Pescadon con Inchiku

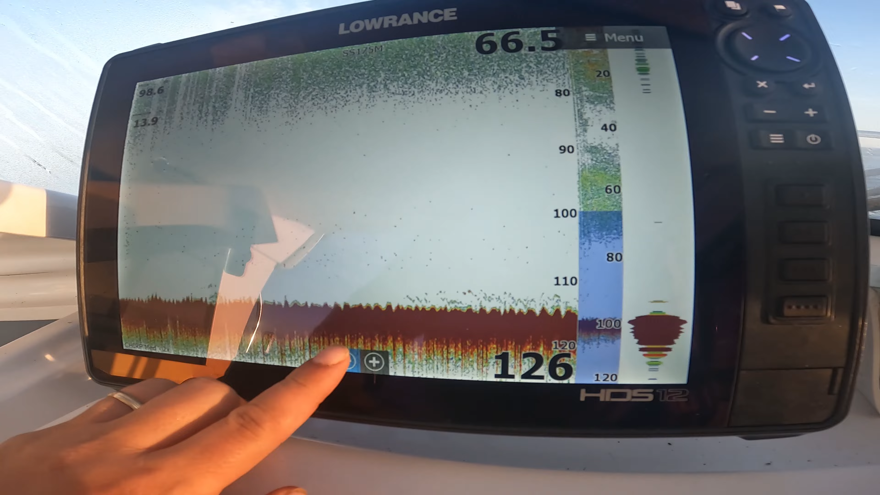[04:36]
Hay movimiento, hay algo de vida, no sé, no hay mucha, no sé, hay muy poquita, pero suficiente para coger algo en el fondo. Voy a poner el otro lado, el sol.
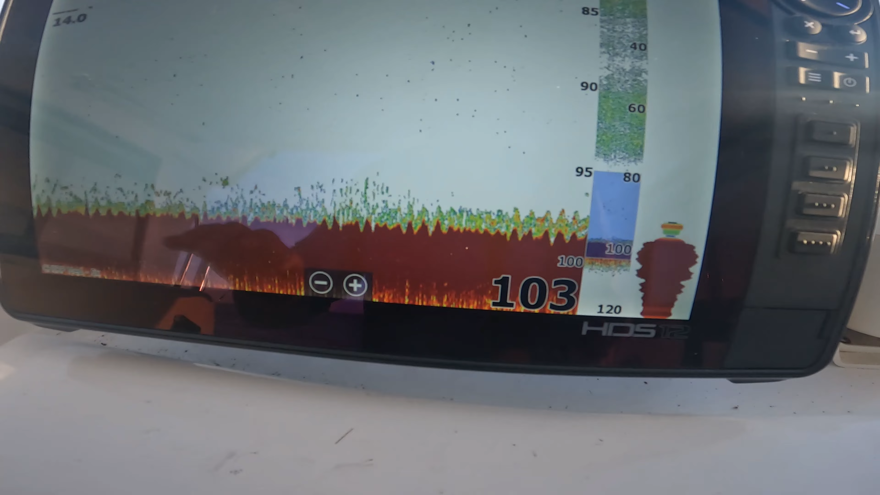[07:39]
Algo vi en el fondo. Está muy alto, ¿eh?
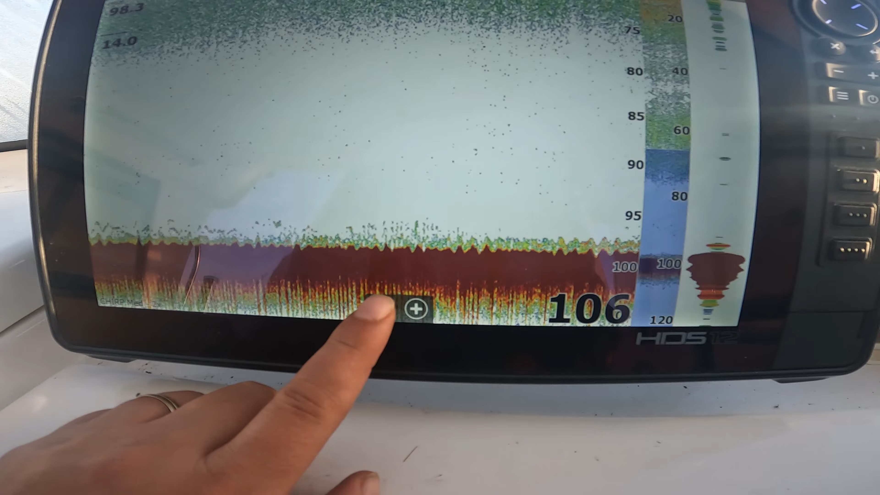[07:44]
Si no es muy pequeñita esta vida. Ahora ya llego. Voy a ver la caña.
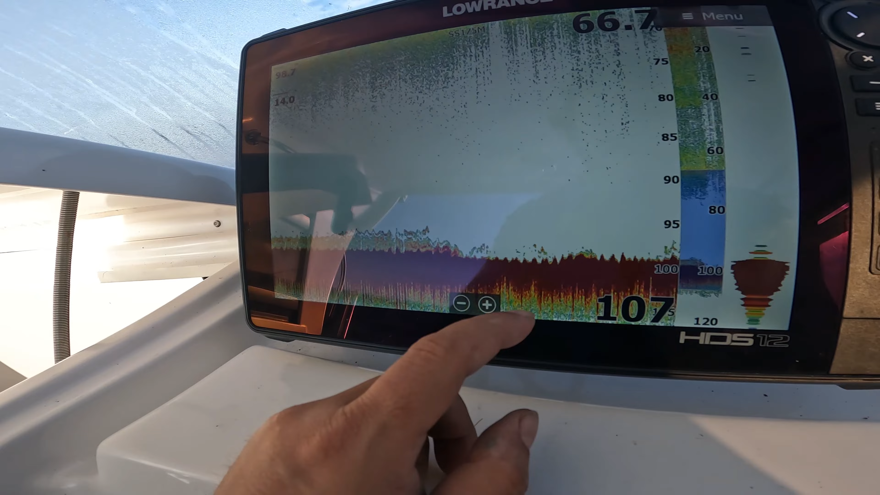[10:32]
He hecho una primera pasada y veis aquí está la subidita. Aquí está en este punto está la subida. Nada, que sube, aquí hay otra. Aquí hay otra subida buena.
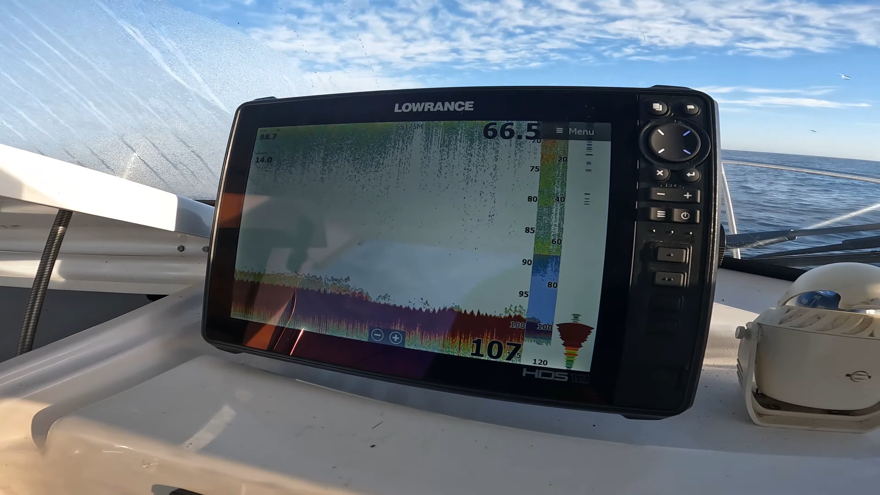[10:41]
Aquí hay otra subidita buena. Hay que tenerlo ampliado, si no lo tienes ampliado no notas la diferencia.
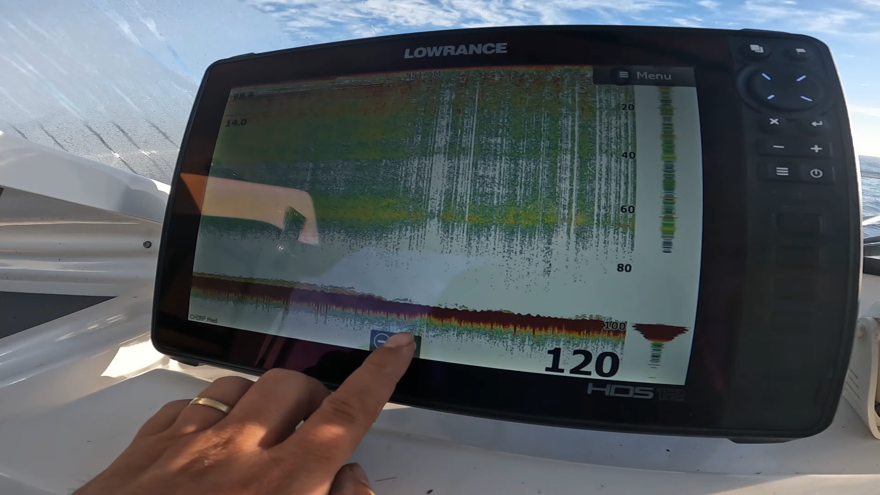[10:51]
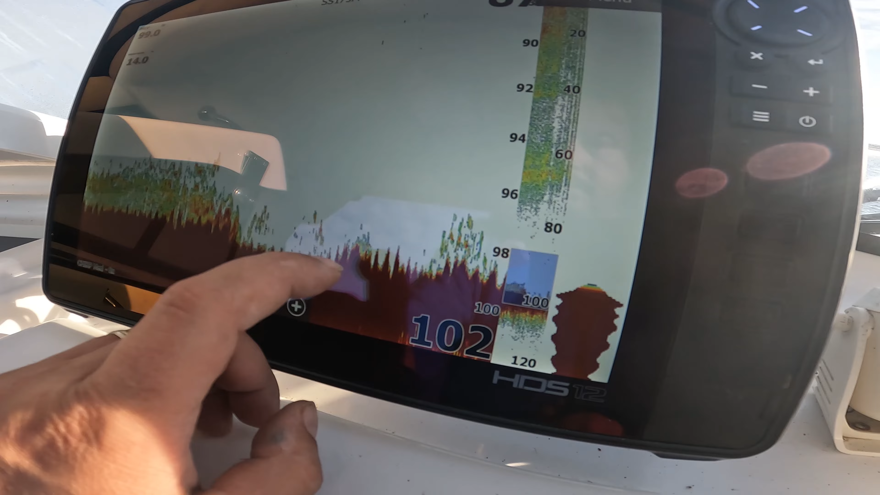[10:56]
Aquí sube, aquí vuelve a subir. Ahora teóricamente pasaremos cerca de aquí, toca volver a subir.
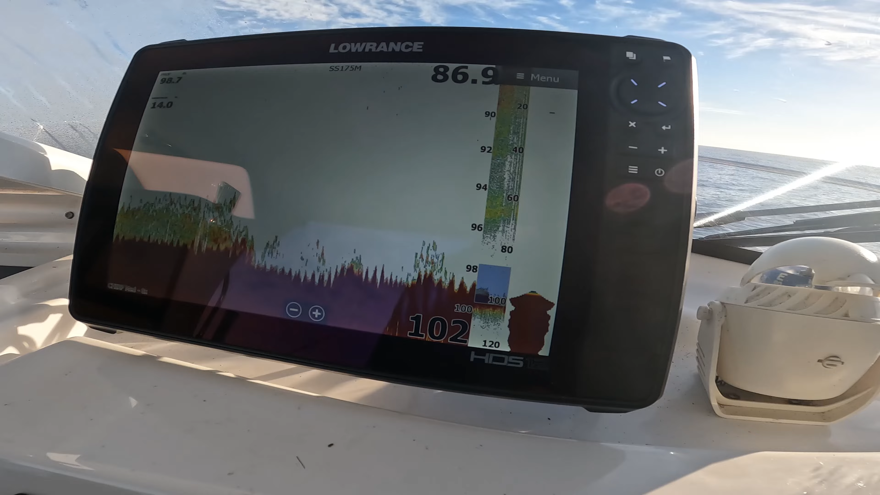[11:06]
Estos puntos son las olas, esta sierra.
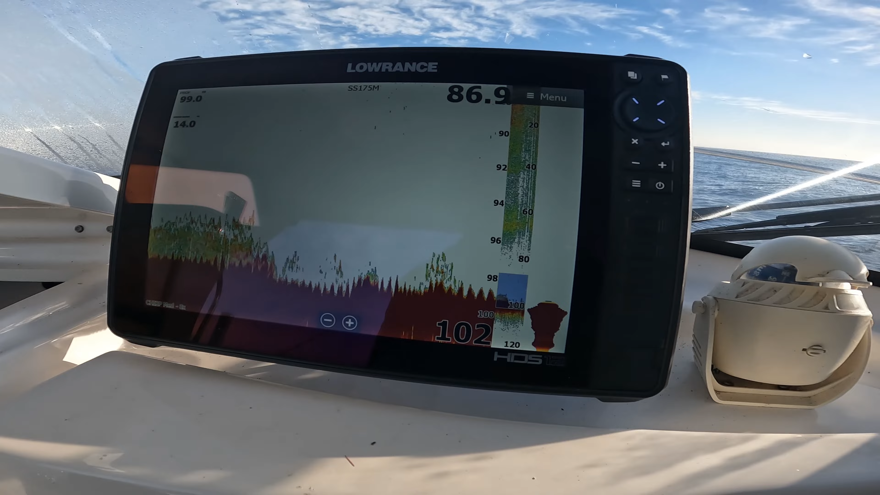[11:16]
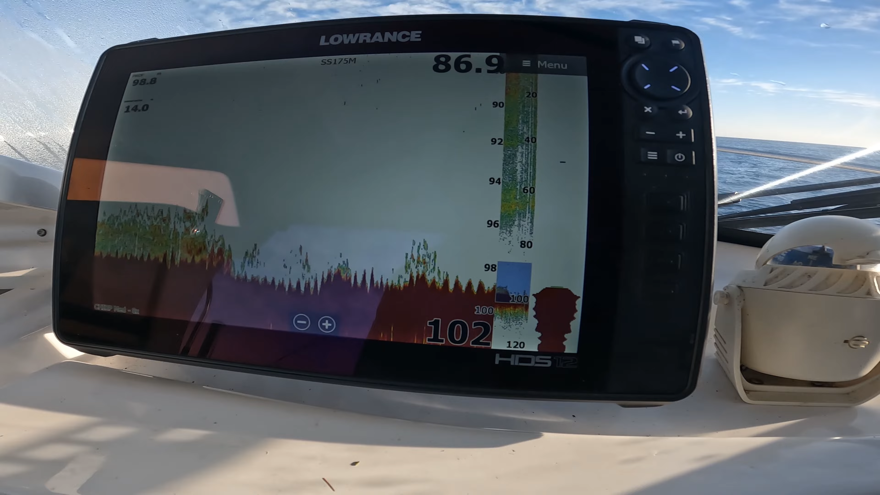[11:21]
Y ahora por aquí tocaría ver la subida, creo.
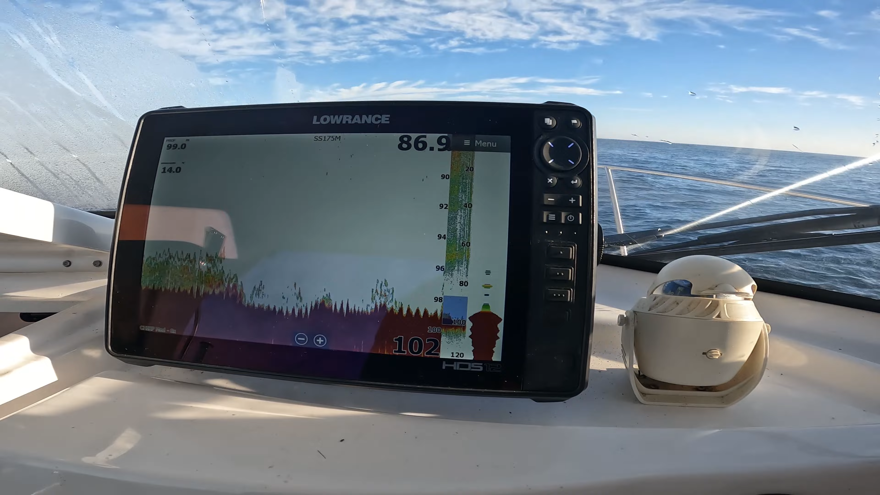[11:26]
Ahí está.
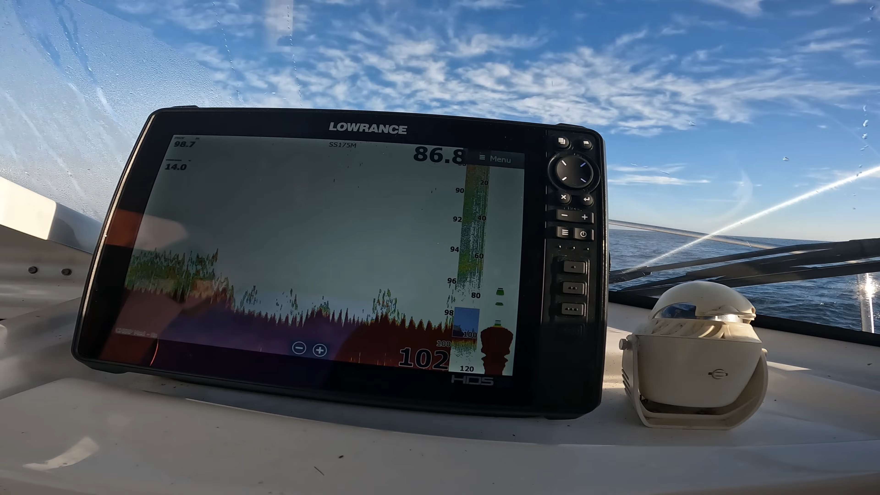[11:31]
Ahí está, efectivamente. Ahora creo que estoy más encima. Y encima hay más vida arriba. Y más vida abajo.
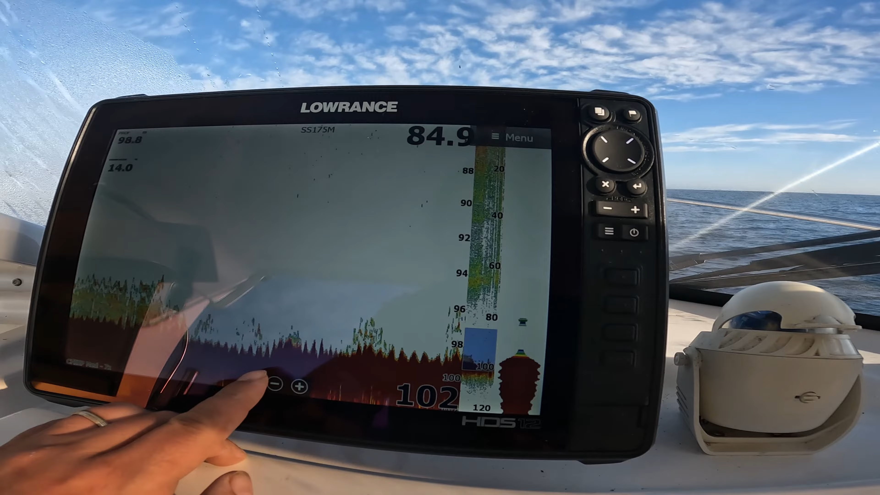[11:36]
Y en definitiva estoy 15 metros lejos de donde estaba.
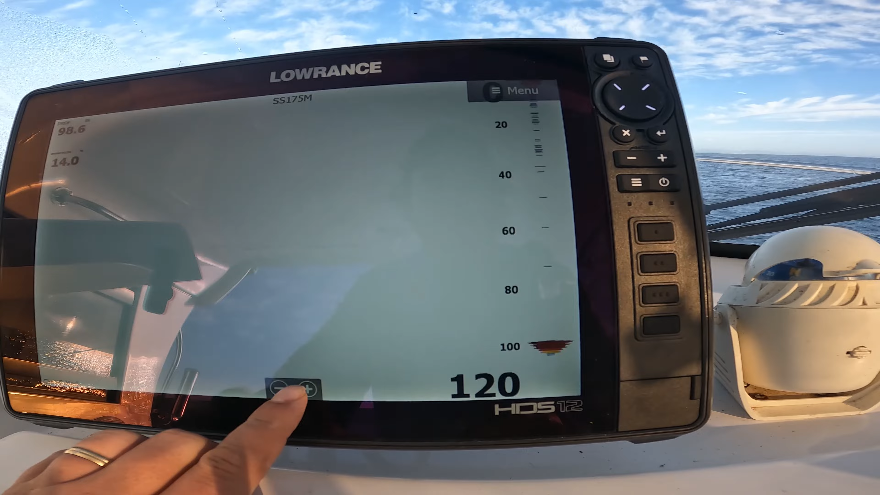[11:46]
Parece que no es nada esto, ¿eh? Pero bueno.
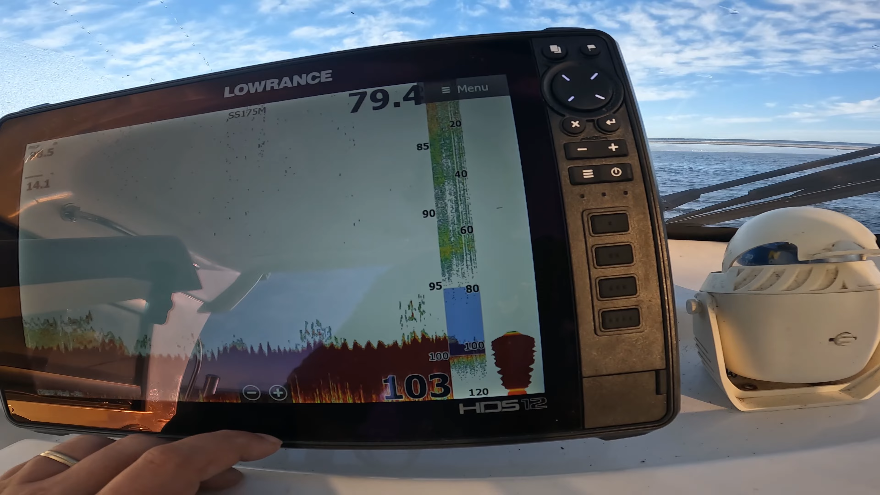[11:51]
Probaremos aquí. Yo sé que muy difícil es que esto, cada son de lo suyo, ¿no?
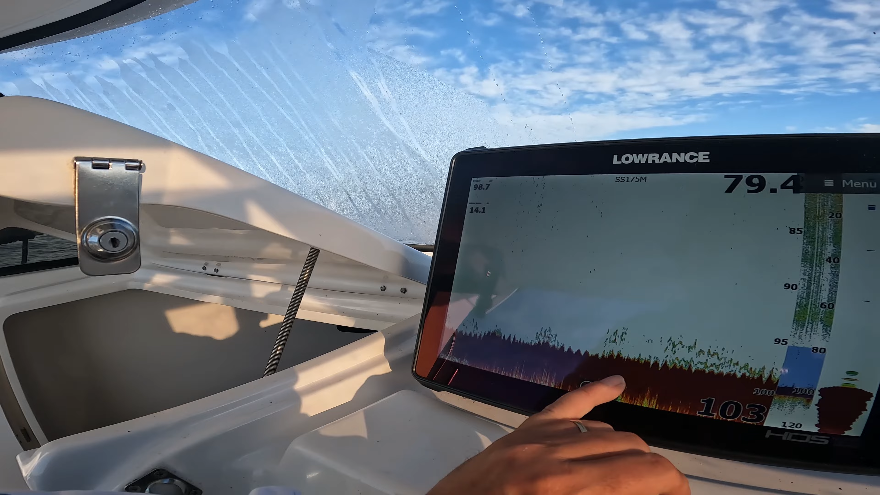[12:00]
Yo aquí veo una pequeña subidita, aquí, en este punto de aquí. Y luego se mantiene todo esto, y sigue habiendo algo de vida encima.
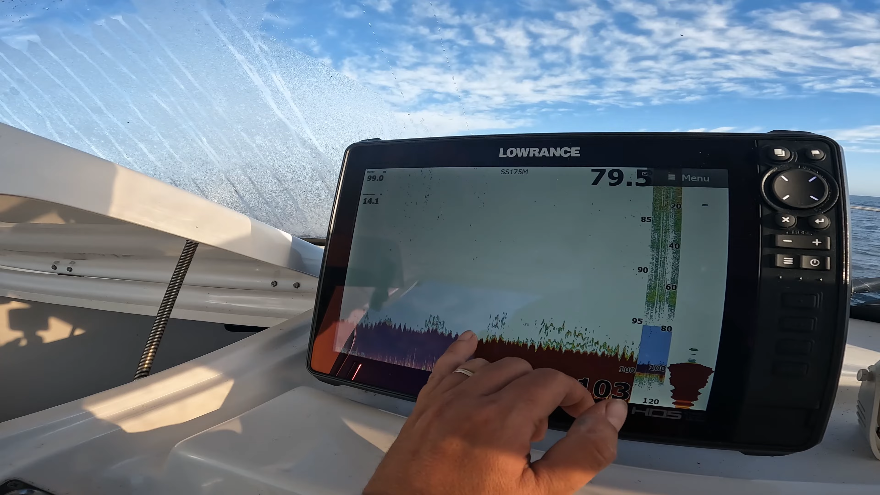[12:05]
Vale, está muy ampliado, ¿eh? Está ampliado por 5.
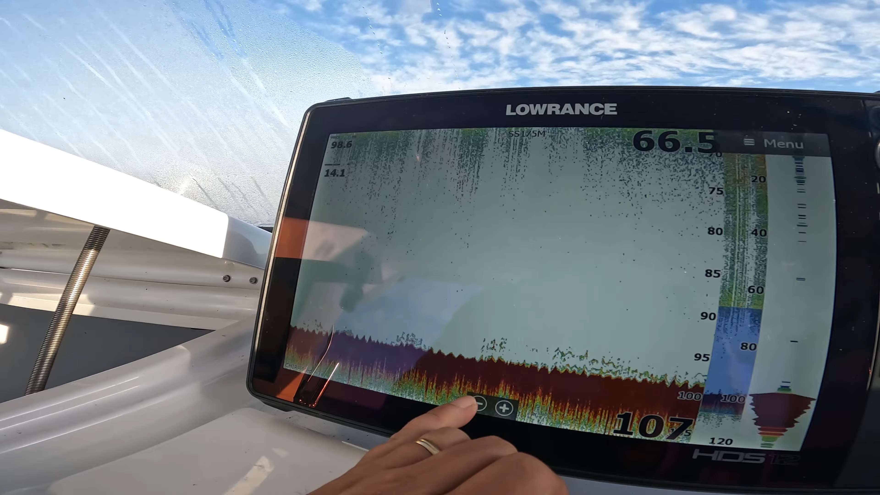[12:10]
No, si lo quitas al fondo no ves casi nada, ¿vale? Pero aquí sí que veo una pequeña subidita, aquí, en este punto de aquí. En este punto de aquí es donde veo una subida yo. Una pequeña subida, es decir, veis que la cresta está sobre los...
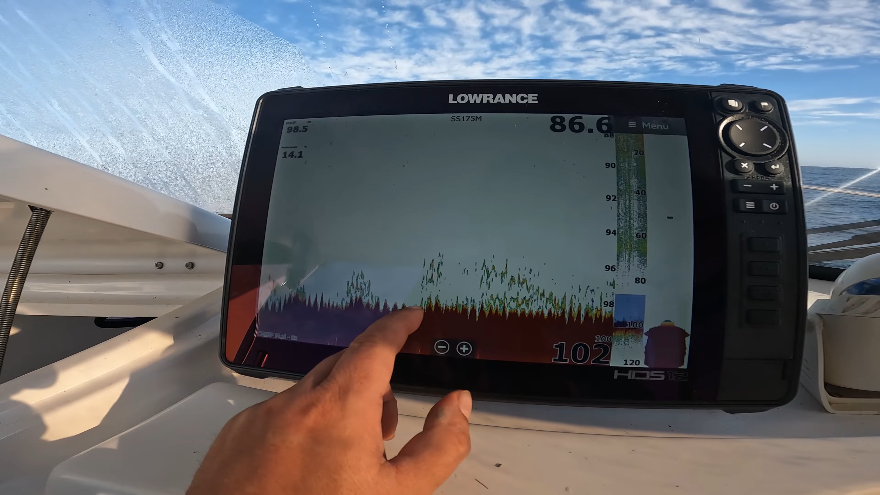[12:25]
O sea, tenía 99 y aquí está solo 98.